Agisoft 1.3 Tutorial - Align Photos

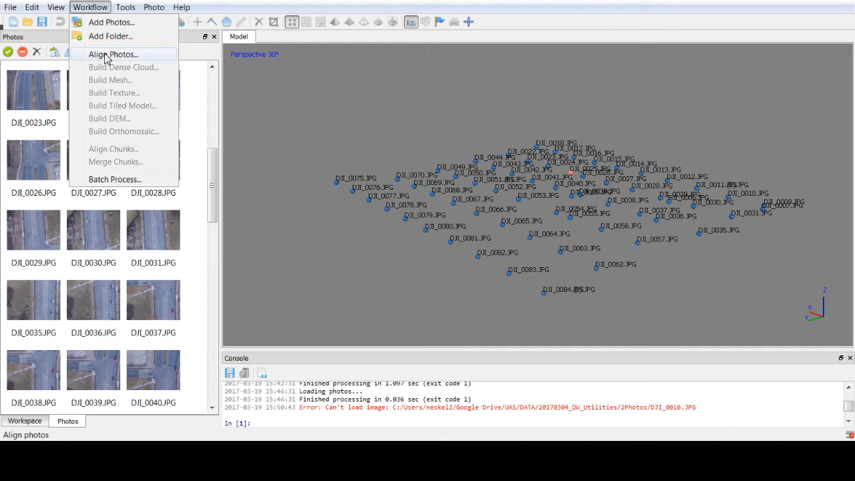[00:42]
Accuracy I generally recommend high I have used highest on occasion it seems to take quite a bit longer but the results don't seem to be any better so I find high as being very acceptable. The accuracy or sorry below accuracy you'll see the generic pre-selection and the reference pre-selection so if you have EXIF tags you're going to want to go ahead and select the reference
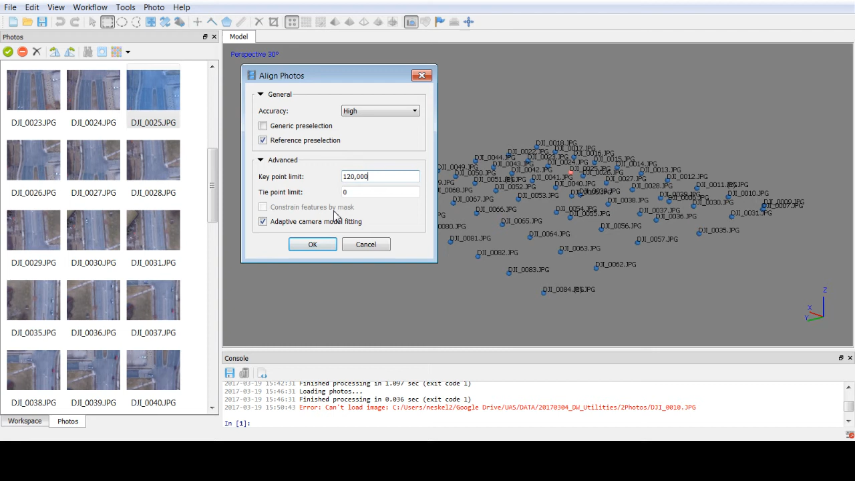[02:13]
camera model fitting you should be using this if you're using a DJI product for your data collection which I am so I'll put another link to a forum below so that if you have any questions about that you can you can reference that so there you go so now you can see the processing is in progress and if you remember back to the pain viewing episode I did you you do see that it will show you that it's actually working and running through photos here and it shows you how many points this is actually very useful for
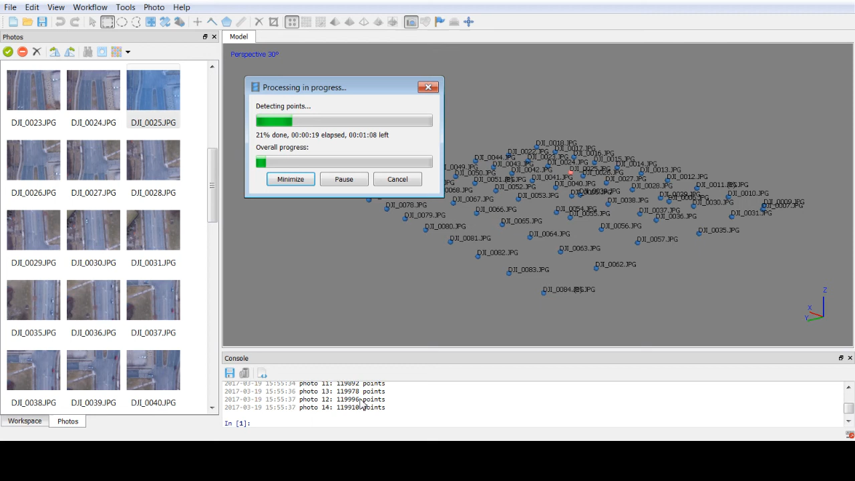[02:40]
those situations where you you don't know if the processing is working maybe it seems like it's stuck on 90 percent for five or ten minutes with a really big data set you'll actually
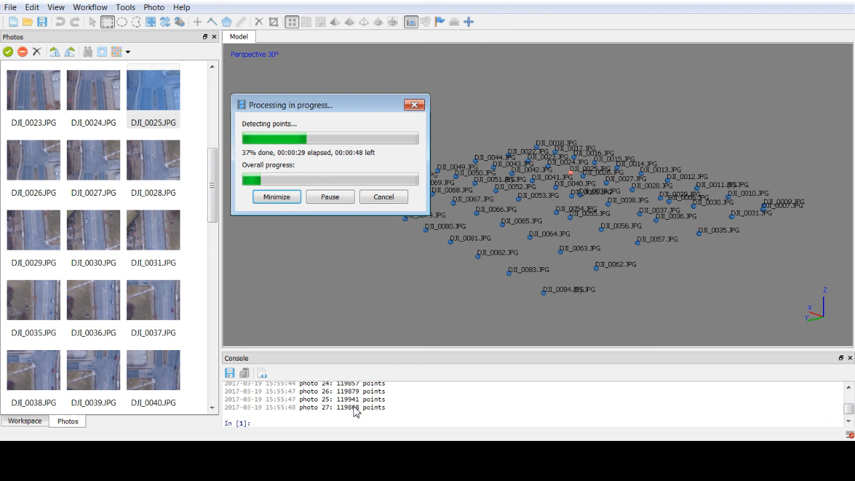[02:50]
see the advancement here whereas you might not see it on the on the bar itself so hopefully this video is helpful please subscribe to the channel like the video and share it if it's if it's useful to you thank you